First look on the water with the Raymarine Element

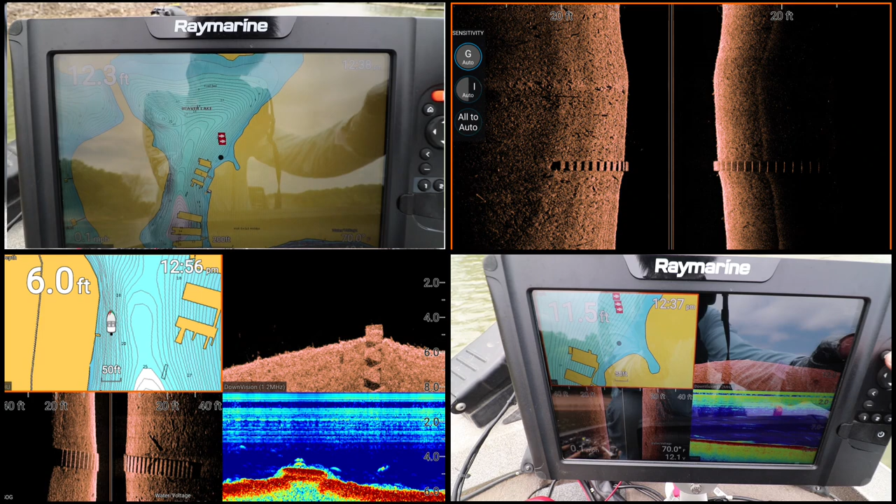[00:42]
actually have navionics chart in it right now and so so that's what it shows up on the side so using the directional keypad to move around the unit itself
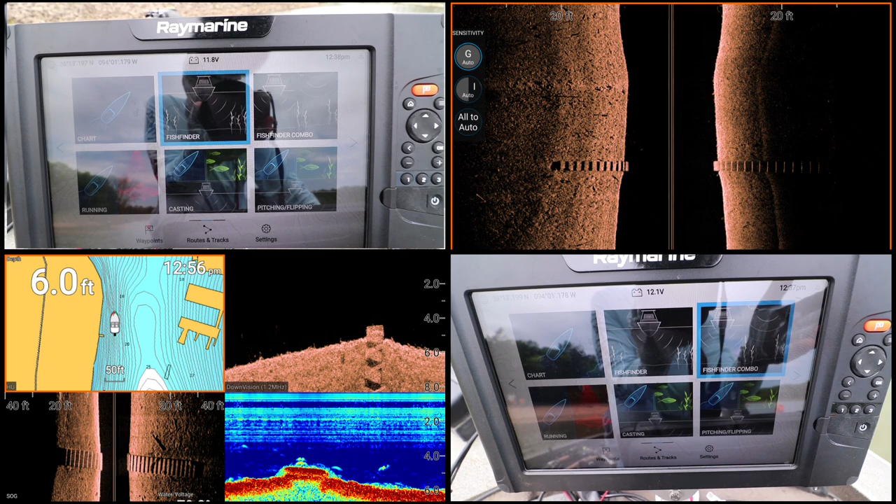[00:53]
On screen: depth 6.0 ft
and what I'm going to do is show you some screen captures and you
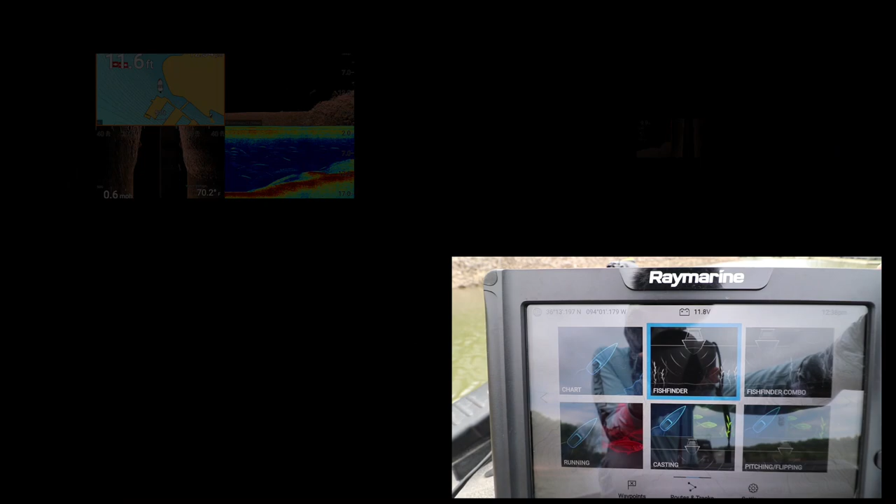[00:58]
can see what it looks like on the water that's the that's the best place to test
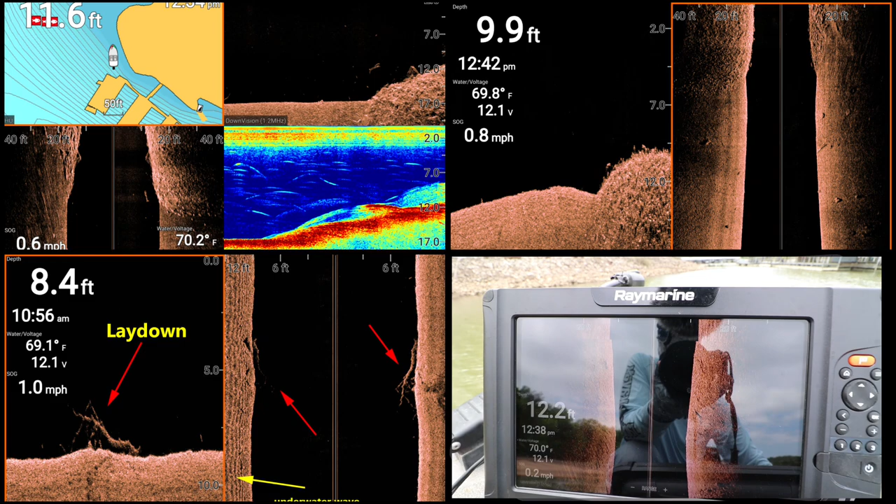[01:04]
these things out I mean there's no doubt about it so check out these screen captures a lot
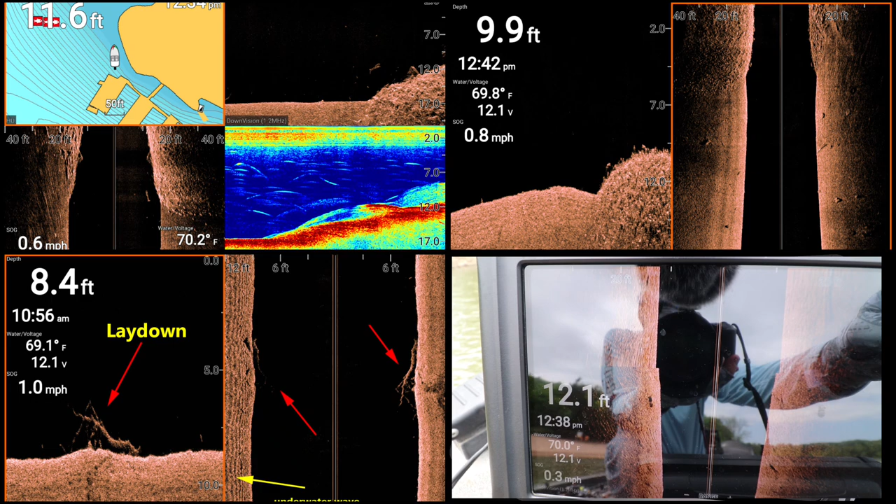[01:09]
of different features we're going to go through all the good ones so you can see them